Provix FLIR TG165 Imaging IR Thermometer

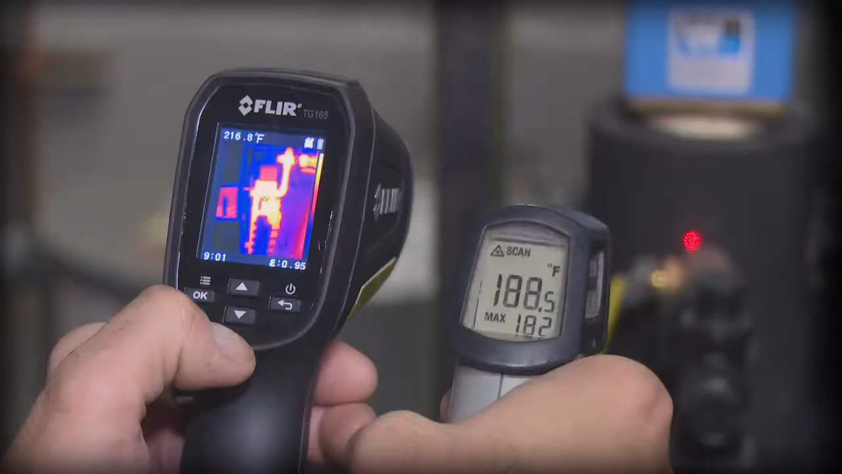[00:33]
On screen: spot 216.8°F
showing you right where to aim to get reliable readings the TG-165 features
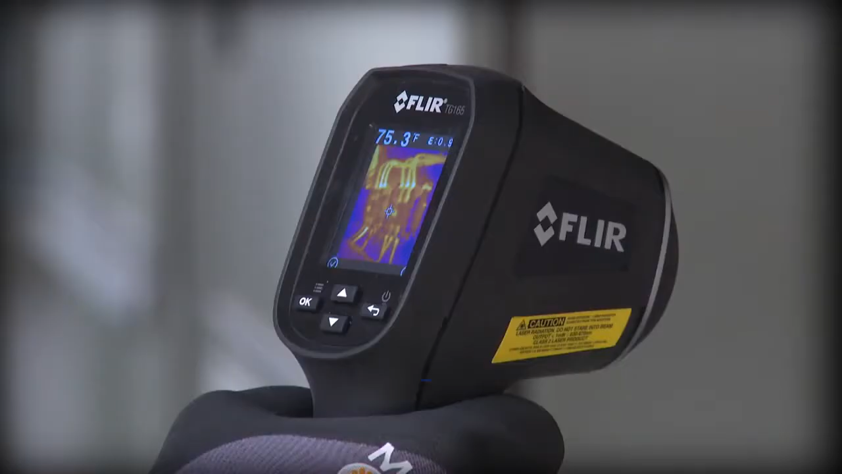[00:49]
On screen: spot 75.3°F
and lets you save images and temperatures to document evidence with a tool this easy you'll get more done and
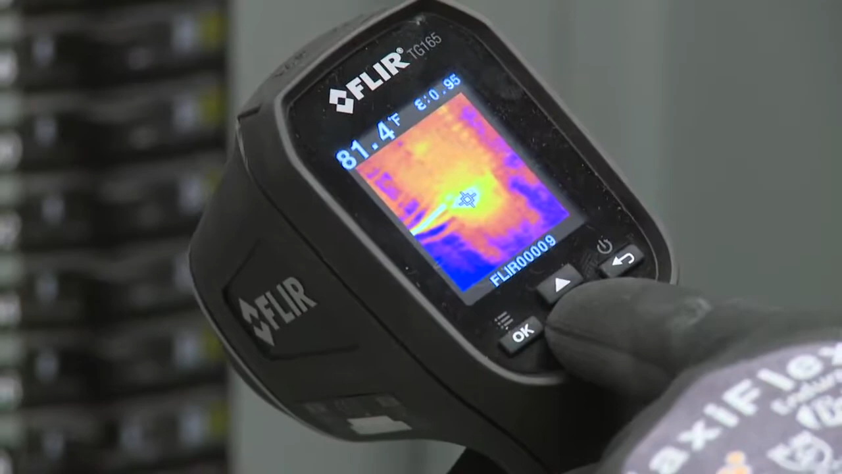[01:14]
On screen: spot 81.4°F
immediately or download stored images and data and whip